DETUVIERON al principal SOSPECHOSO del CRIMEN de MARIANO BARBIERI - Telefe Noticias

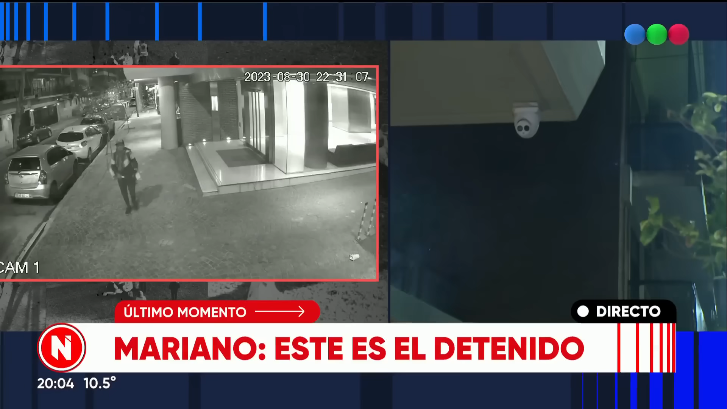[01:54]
Geli al 3.500, 150 metros antes de ingresar a Plaza Sicilia. Esto pasó a las 10 y media de la noche.
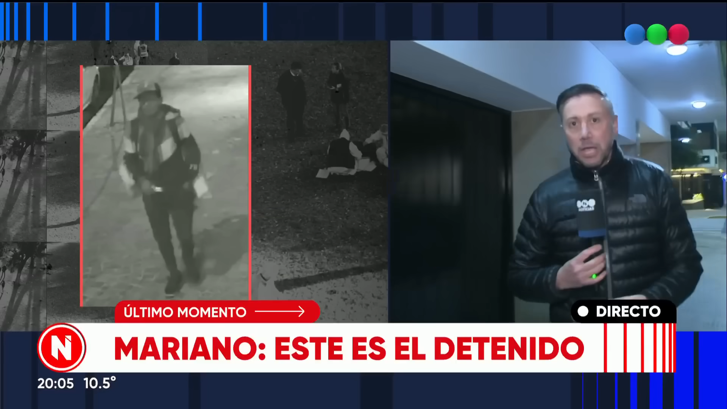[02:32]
Dobló a la izquierda, hizo 400 metros y ahí fue cuando se encontró con la víctima. Y ahí fue cuando se dio toda esta situación que terminó en la muerte. Vamos a seguir pasando las imágenes, que son toda una novedad, para ver la que está de espaldas, en la cual se ve la bufanda.